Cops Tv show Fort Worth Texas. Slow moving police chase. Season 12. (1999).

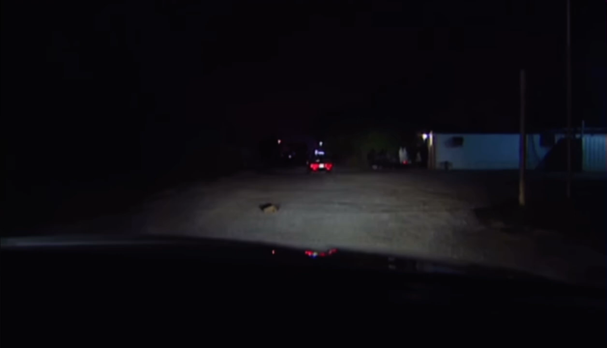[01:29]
I believe, heading toward Long. Okay, we're going to turn westbound on to Long from Jones.